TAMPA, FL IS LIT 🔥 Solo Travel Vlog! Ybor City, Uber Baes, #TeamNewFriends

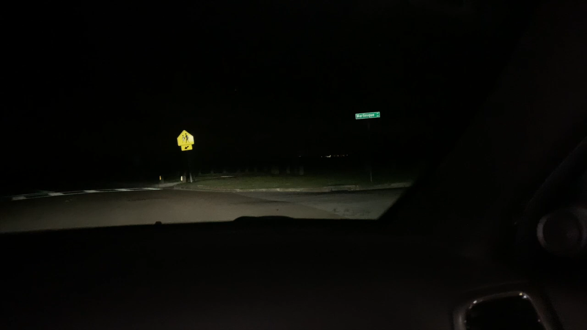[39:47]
They work. This is the airstrip. What'd you call it? Airstrip. The airstrip.
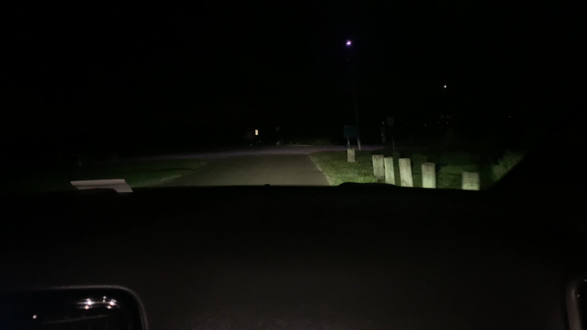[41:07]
It's not really showing anything. I can't see shit.